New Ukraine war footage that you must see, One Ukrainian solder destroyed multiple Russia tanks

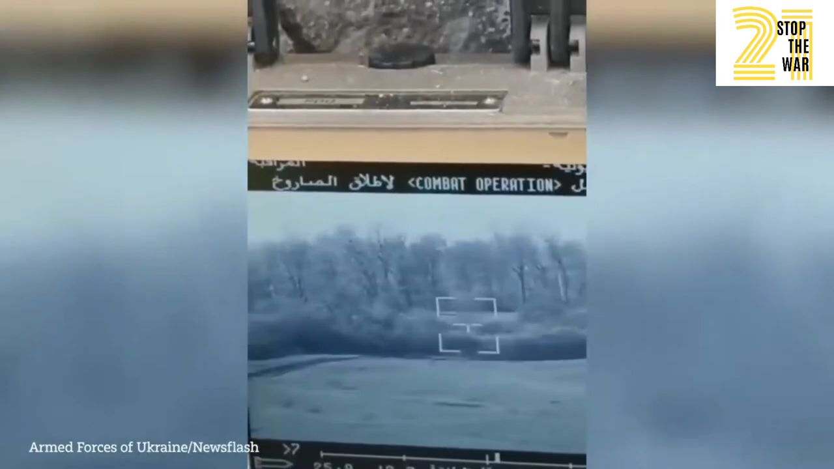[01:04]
Вижу ракету Разрешение на запуск Выстрел!
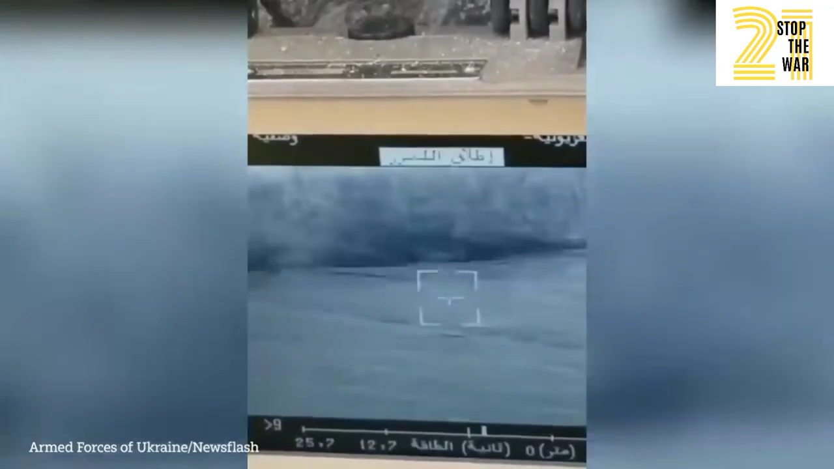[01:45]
Этого ближе Крайний правый Он отвернул Боевой!